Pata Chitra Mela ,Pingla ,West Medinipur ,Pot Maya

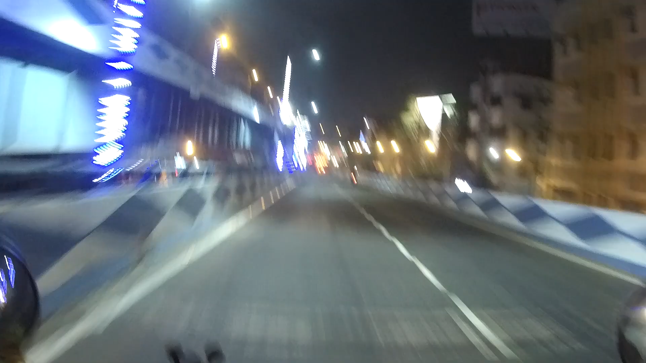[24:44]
বিপিন দিকে উপরে, এই বাঁদিকে উপরে মা ফ্লাইওভার ধরে চলে গেলো, আমি চলে আসলাম 7 পয়েন্ট ক্রসিং কলকাতার